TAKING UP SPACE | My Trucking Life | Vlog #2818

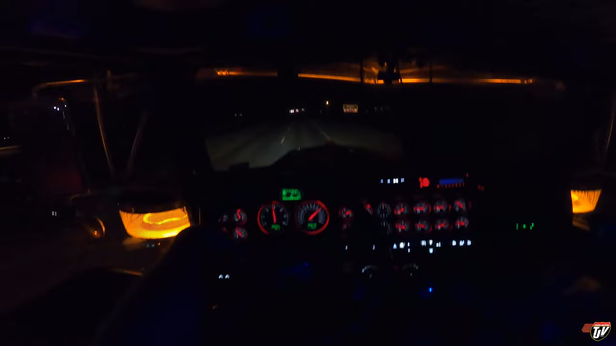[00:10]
the yard gonna grab our trailer that we need and get everything ready so that first thing tomorrow morning I'm ready to pick that load up it's going down to Fargo North Dakota so
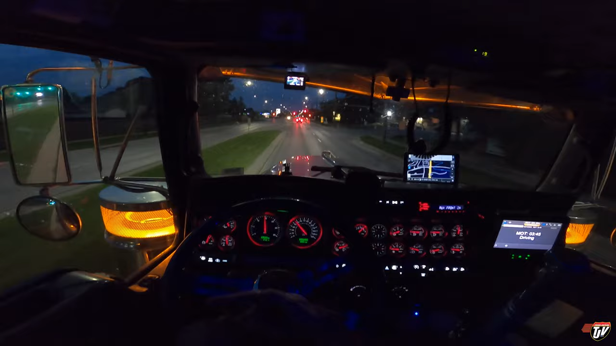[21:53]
so god help all the truckers that aren't familiar with winnipeg you got to go through the city now guys at least they have signs 200 meters don't follow the gps whatever you do if you come into winnipeg never follow your gps ask a local how to get where you're going because nothing makes sense in winnipeg that's my advice for you none of the roads make sense it's like six or seven like cities that grew into one and as they were growing towards each other they didn't communicate
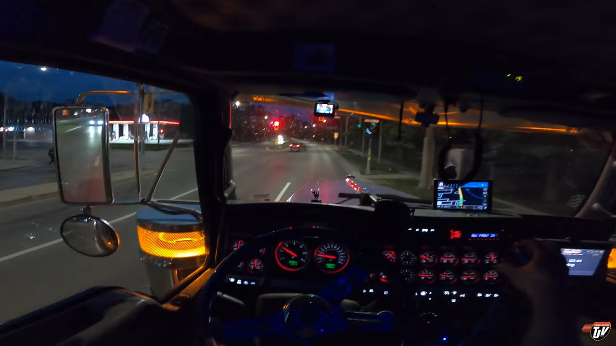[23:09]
but yeah closing down the south perimeter around winnipeg that is a big deal that is a big deal
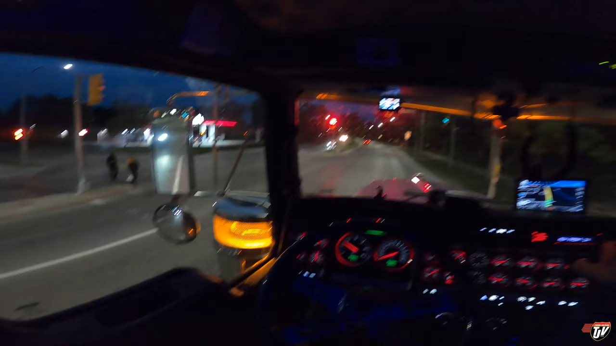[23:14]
but at least they're doing it at night right what is like uh quarter after 10 at night right now hopefully by morning rush hour they'll have that highway open or it's gonna be chaos with big trucks coming through winnipeg here absolute chaos chaos i'm bobtailing right now so i mean it's practically like driving a big car